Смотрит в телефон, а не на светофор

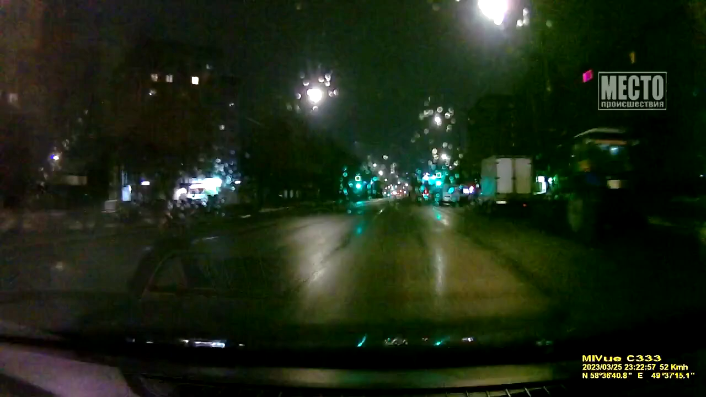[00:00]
Еще одна дура на красный. На красный. И в телефон смотрит. Вы что, сохранились все или что? Я не понимаю.